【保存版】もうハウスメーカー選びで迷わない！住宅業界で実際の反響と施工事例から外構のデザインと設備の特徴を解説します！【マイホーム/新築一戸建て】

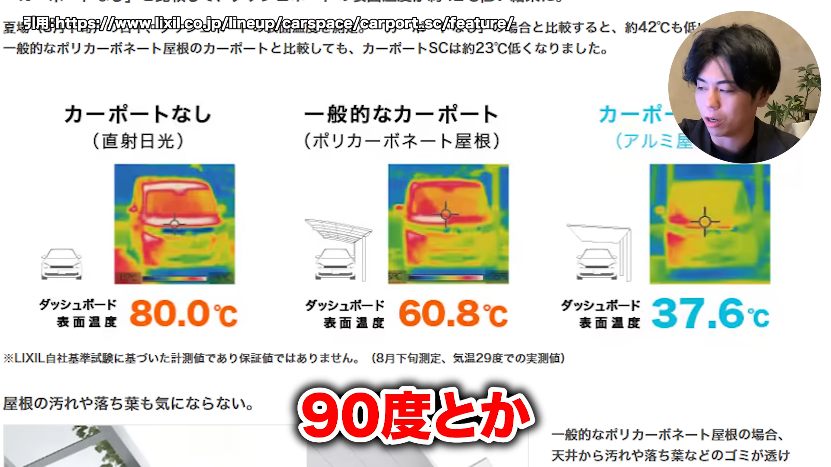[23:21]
6度ってことで大体25度くらい変わってくるんですねとにかく今暑いですよねこの80度っていうのは気温29度って話なので多分もっと上がるんですよ90度とか狙ってくるととてもとても耐えられませんのでもし機能性を求める方がいれば大体のカーポートに選んでいただけたらいいのかなと思いますまとめますとダイオハウスターンとかはイ